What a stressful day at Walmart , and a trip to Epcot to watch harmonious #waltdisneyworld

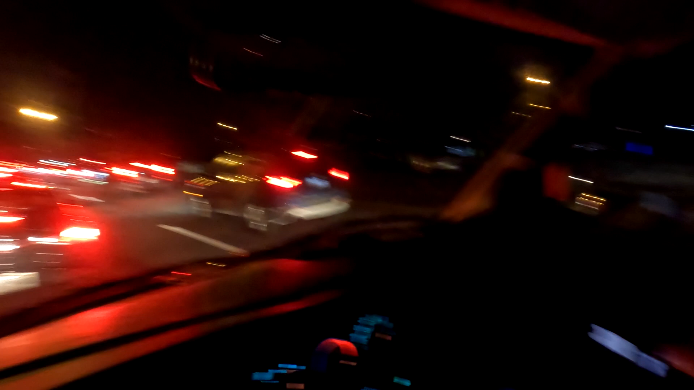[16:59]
But, that's what we're contending with. We are crawling.
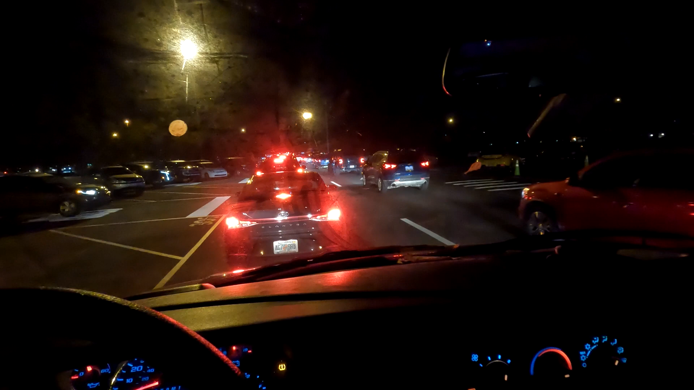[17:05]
Literally. But, on the upside, we do have a seat.